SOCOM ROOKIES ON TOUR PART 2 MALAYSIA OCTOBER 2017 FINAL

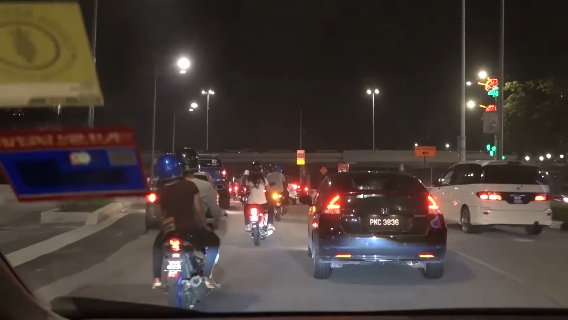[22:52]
where they drove this very loud motorbike and maybe racing. They're like the bad youth. They're the bad youth, yeah. The police will get them sooner or later. So. Rumpets.
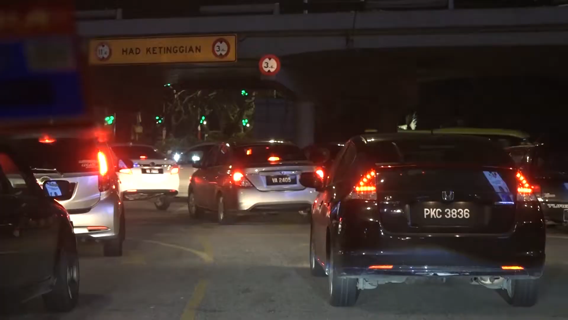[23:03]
Yeah, I mean, normally I think they race in the highways, but I don't know why they regroup in the city.
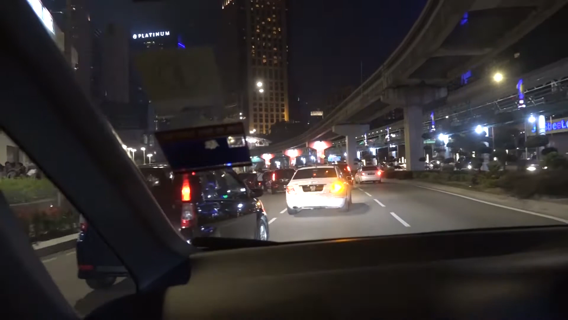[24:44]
Yeah. I don't know why there are so many of them tonight.